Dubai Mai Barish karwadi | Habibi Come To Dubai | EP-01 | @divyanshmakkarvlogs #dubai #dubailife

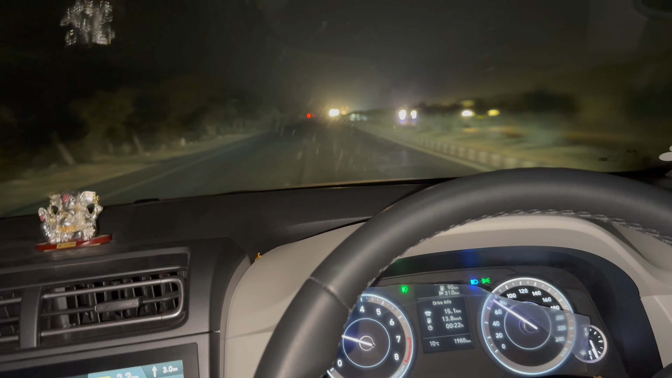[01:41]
हेलो गाइस, तो ये लो हम पहुंच गए दुबई गाड़ी उड़ा के गुड़गांव पहुंच गए भाई।
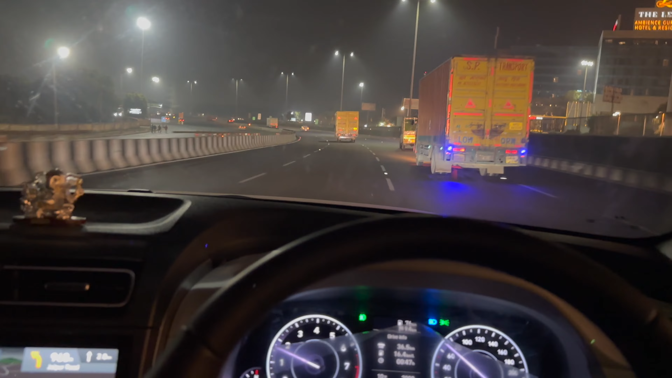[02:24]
तो भाई पहुंचने वाले हैं बस अब 2-3 मिनट में एयरपोर्ट।
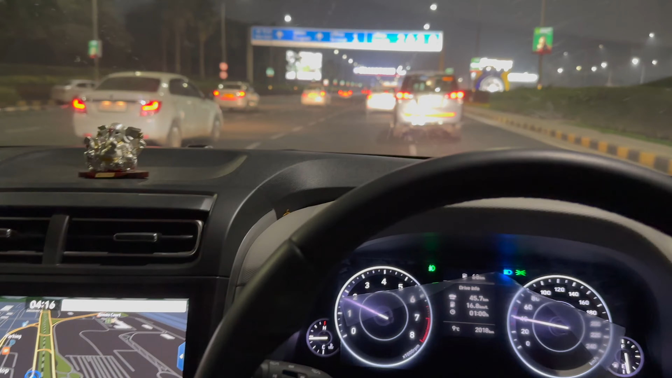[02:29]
यहाँ से यू टर्न है अपना अपना नहीं सॉरी रोड का,
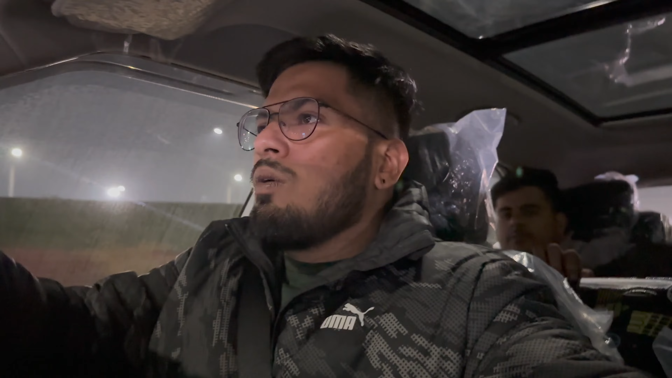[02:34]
नींद आ रही है बहुत तगड़ी, अपना जाके यार फ्लाइट में सो जाऊंगा मैं तो।
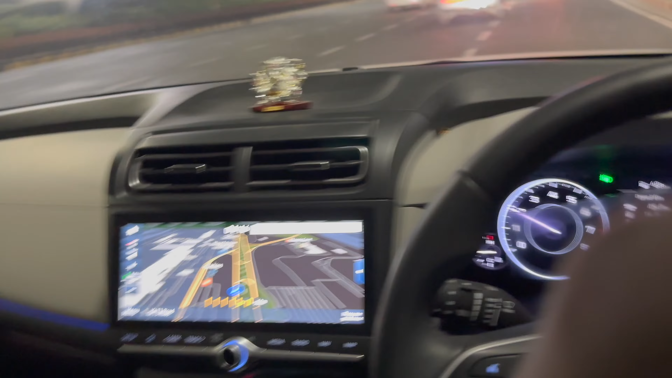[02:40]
यू टर्न बस पहुंचते हैं एयरपोर्ट, फिर मिलते हैं। इसके लिए ग्रुप के अंदर ही एक रूम हो जाए। टर्मिनल 3 में आपका स्वागत है।
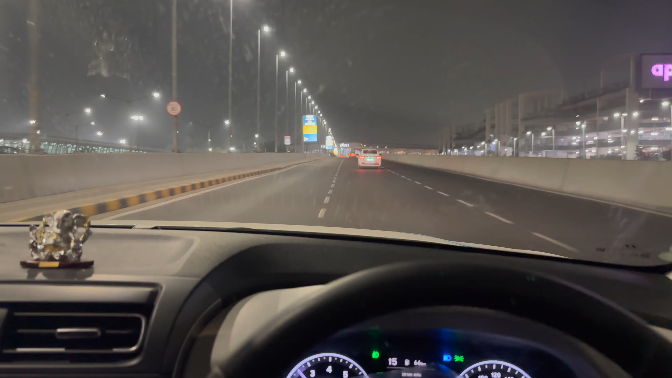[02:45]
मेरी ना फ्लाइट खड़ी है लेफ्ट में, देखो